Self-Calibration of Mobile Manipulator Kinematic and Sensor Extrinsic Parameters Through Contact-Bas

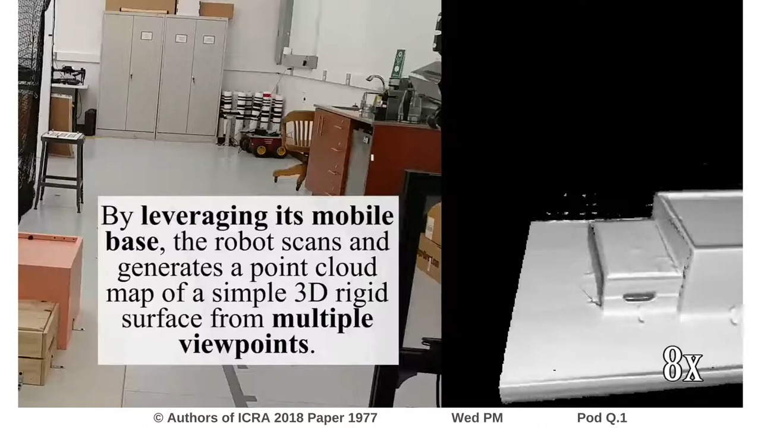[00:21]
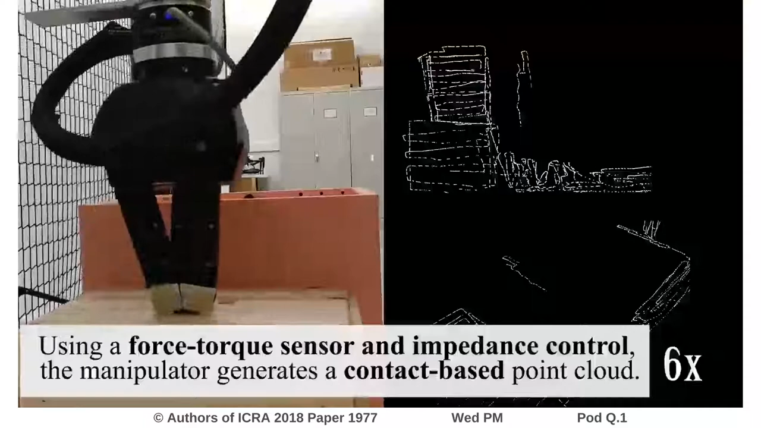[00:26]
Using a force torque sensor and impedance control, the manipulator generates a contact based point cloud.